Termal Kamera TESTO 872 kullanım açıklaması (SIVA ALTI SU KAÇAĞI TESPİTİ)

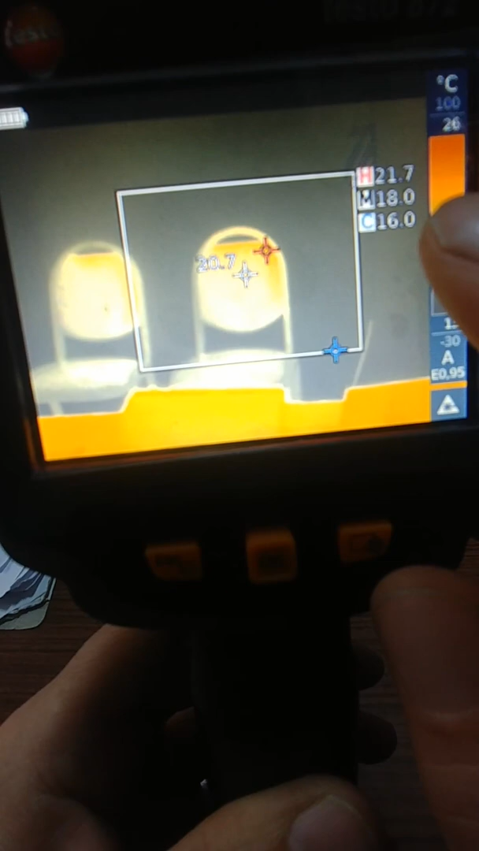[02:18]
On screen: spot 20.7°C, max 21.7°C, min 16.0°C
Hangisinin ne değerde olduğunu şöyle yukarı tutayım mesela yine klimaya doğru şöyle
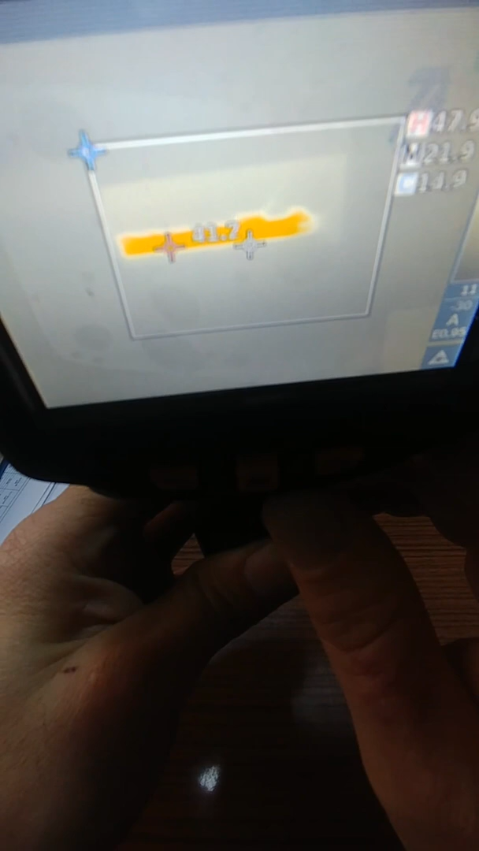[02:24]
40 derece 47 ile 46 derece gösteriyor sıcak noktayı.
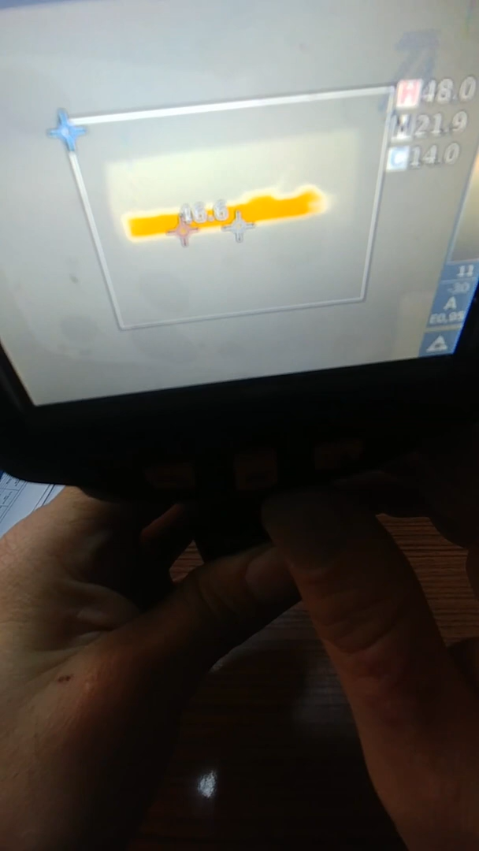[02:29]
Soğuk noktayı da en üst köşede şu anda bakın 16 dereceymiş.
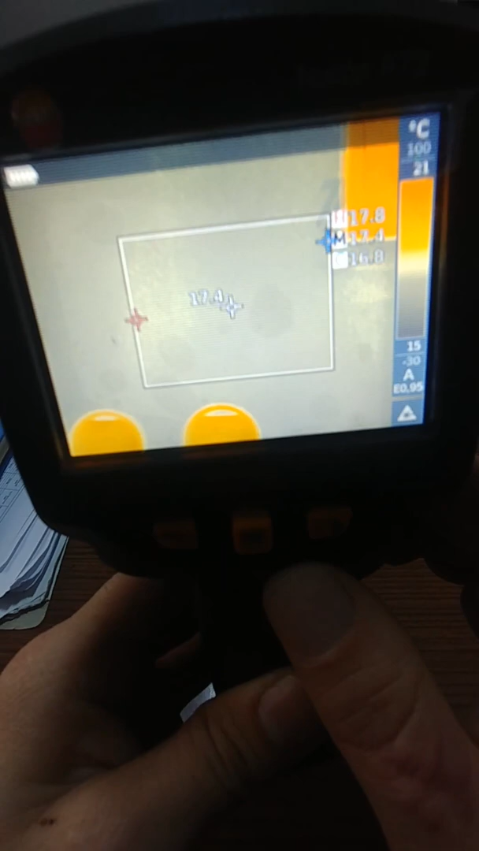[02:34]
Bu şekilde ölçüm yapabilirsiniz. Gene bakın masayı doğru tutuyorum.
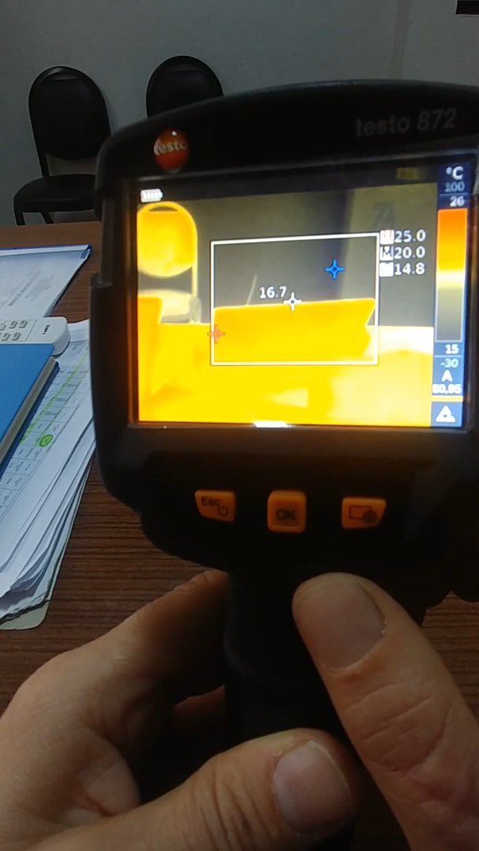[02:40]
On screen: spot 16.7°C
En sıcak noktayla en soğuk nokta imleçleri otomatik kendisi geziyor. Ama siz diyelim ki özel bir noktayı ölçmek istiyorsanız ortadaki imleci kendiniz manuel olarak şöyle mesela diyelim ki ben sandalyenin şu üst kısmını ölçmek istiyorum.
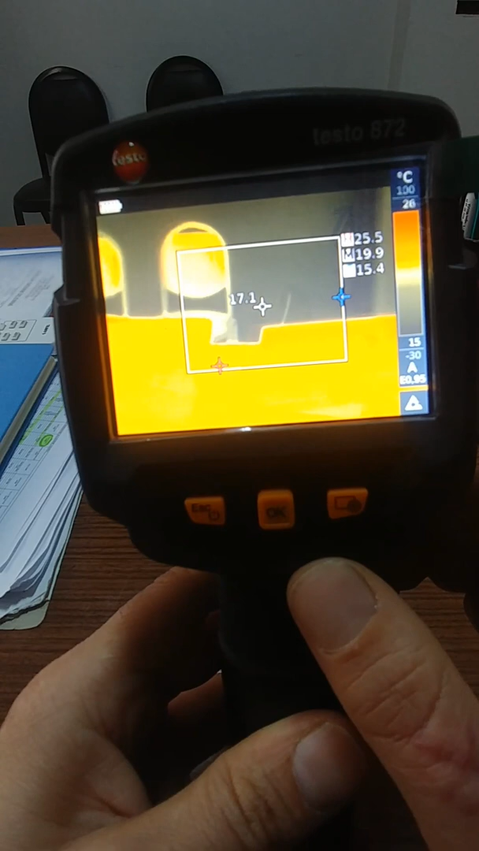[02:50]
On screen: spot 17.1°C, max 25.5°C, min 15.4°C, scale top 26°C, scale bottom 15°C
orada yazıyor bakın kaç derece diyor.
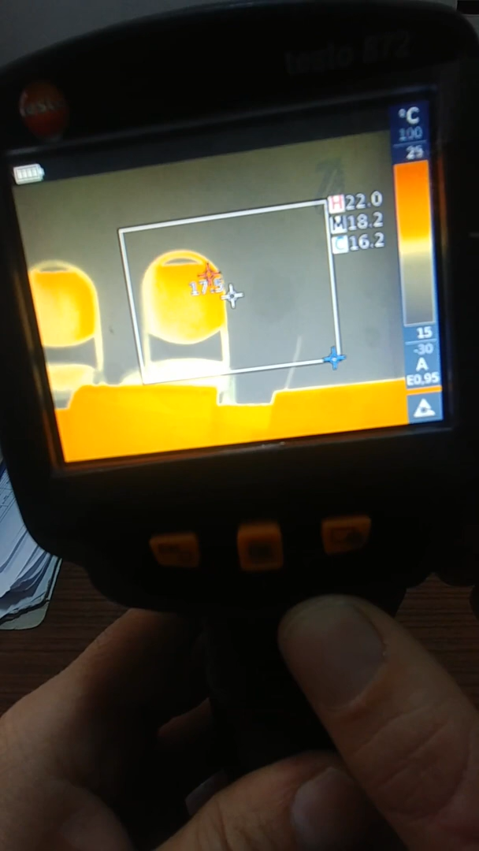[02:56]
On screen: max 22.0°C, min 16.2°C
21.5 derece diyor. 21.0 derece diyor.
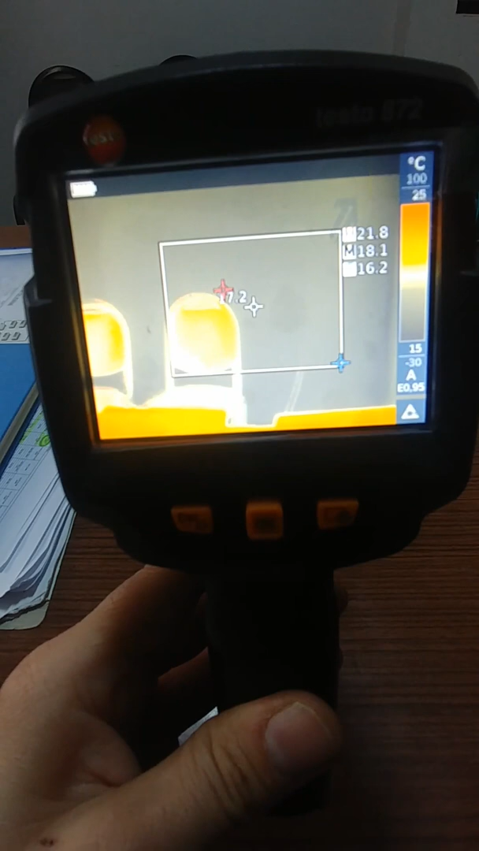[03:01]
On screen: scale top 25°C
Bu bu şekilde en kullanışlı böyle buldum ben. Ben böyle görüyorum.
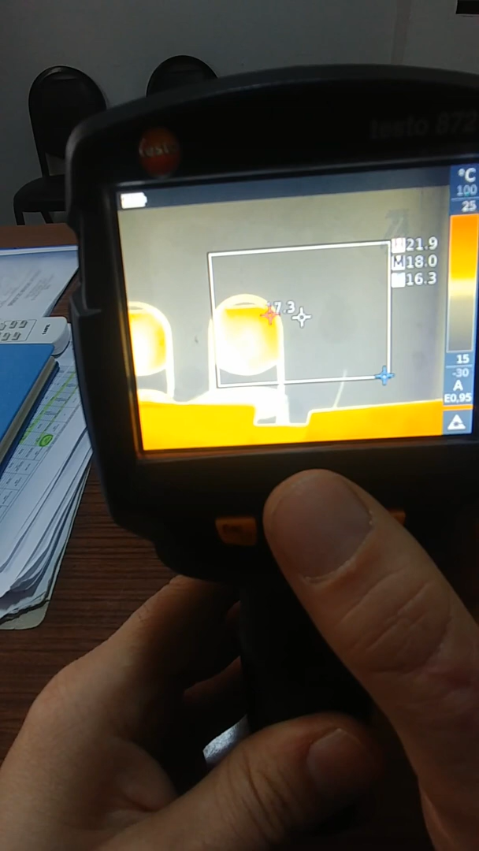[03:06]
On screen: max 21.9°C, min 16.3°C
Ama diyelim ki bu renkler sizin o anda gördüğünüz ortamı göstermek için yeterli bir görüntüye
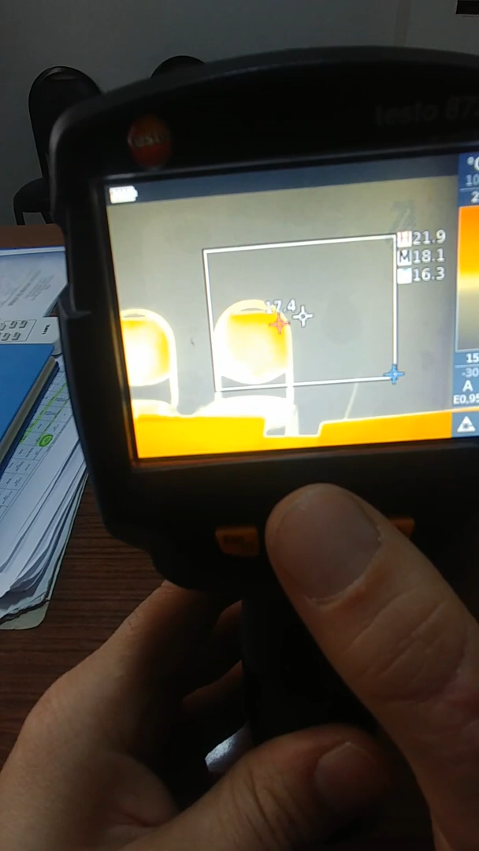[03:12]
bir görüntüye sahip değilse şuradan Joystick'i şu yukarı aşağı kaydırarak farklı renklerde gösterebilirsiniz.
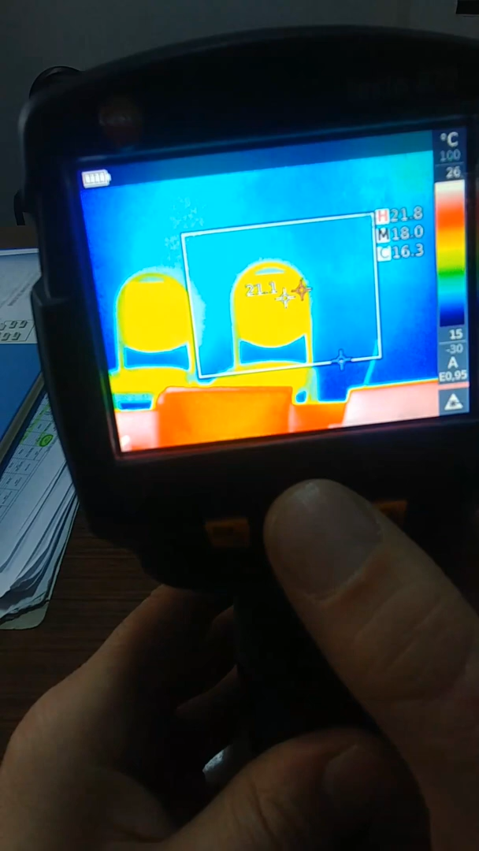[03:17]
On screen: max 21.8°C, min 16.3°C
Mesela mavi kırmızı. Şu da renk paleti de şurada zaten.
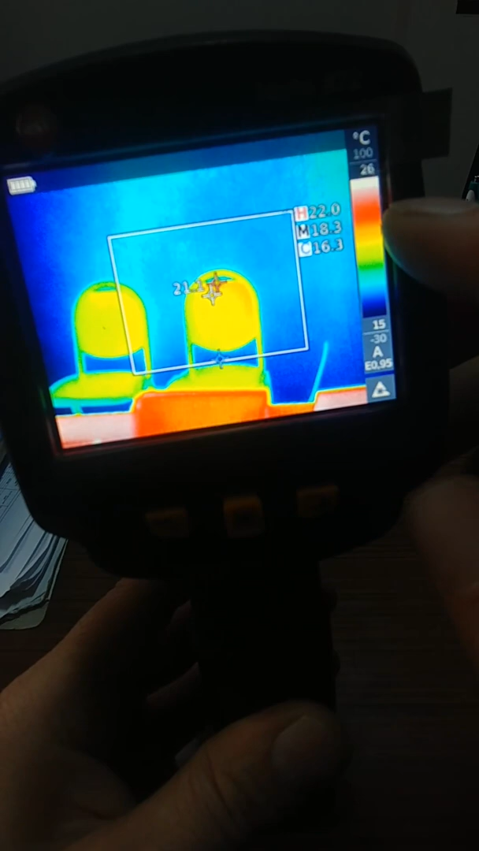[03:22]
On screen: max 22.0°C, min 16.3°C, scale top 26°C, scale bottom 15°C
Şu renklerde gösterdiğini hani en soğuğu mavi en sıcağı kırmızı şeklinde şöyle kaydırırsak mesela aşağı doğru
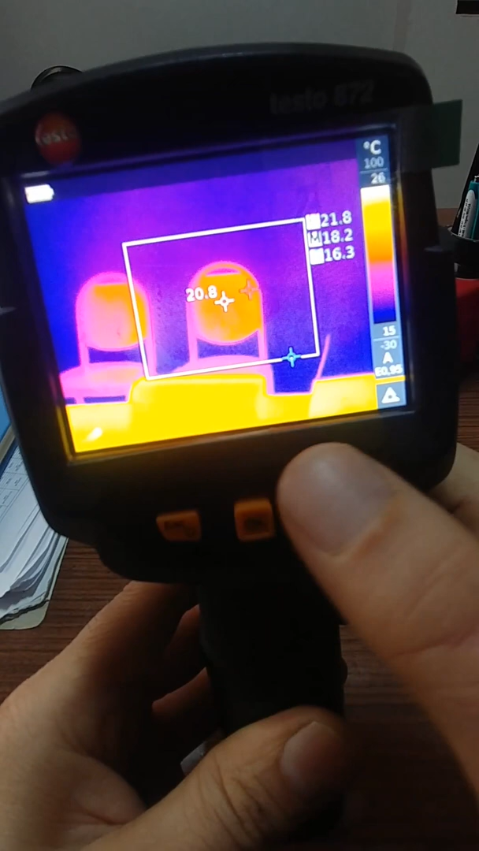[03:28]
On screen: spot 20.8°C
çeşitli renkler de gösterebiliyor. Bu o anki
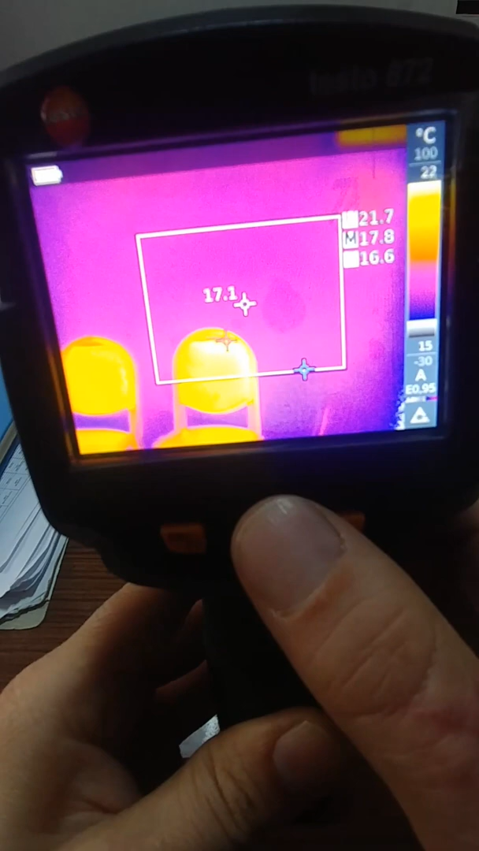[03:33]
On screen: spot 17.1°C, max 21.7°C, min 16.6°C
görüntünün sizin için en güzel hangisi olacaksa onu seçiyorsunuz.
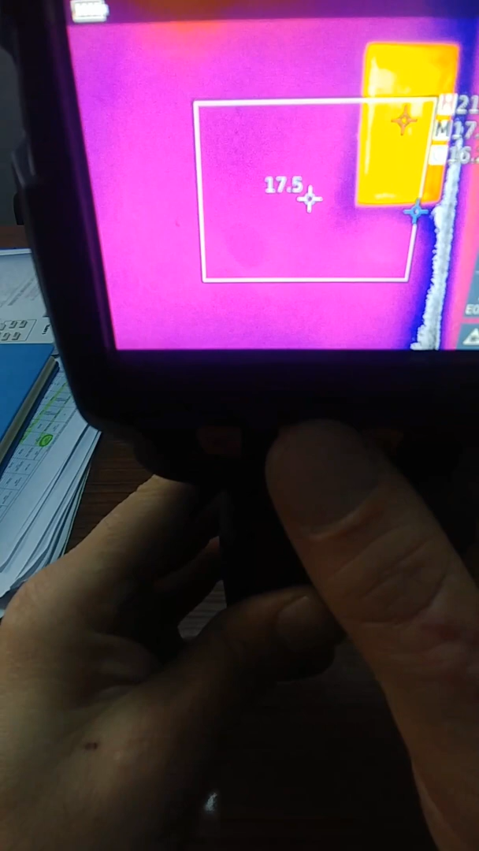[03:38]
Bu bir. İkincisi Evet.
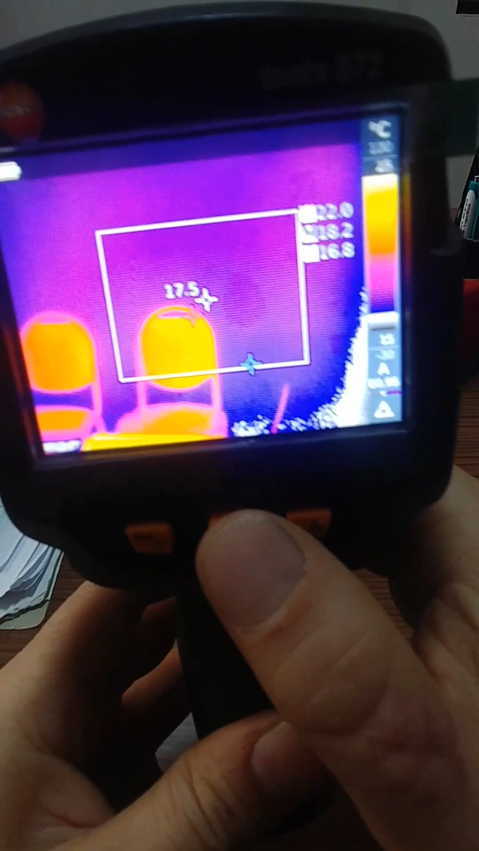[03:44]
İkincisi şurada bir tuş daha var bakın. Bu tuş kısa yol tuşu. Buna herhangi bir özellik atayabiliyorsunuz. Şu anda mesela lezer
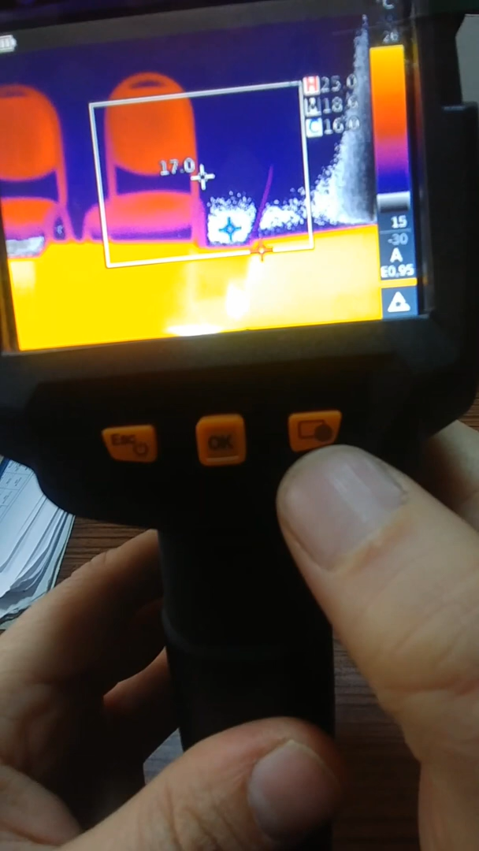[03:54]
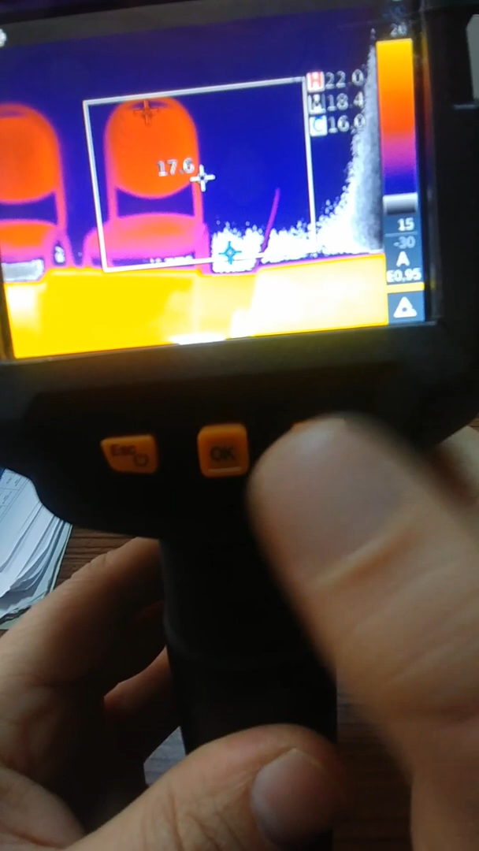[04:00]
özelliğe lezer nokta özelliği atanmış. şöyle tıklıyorum.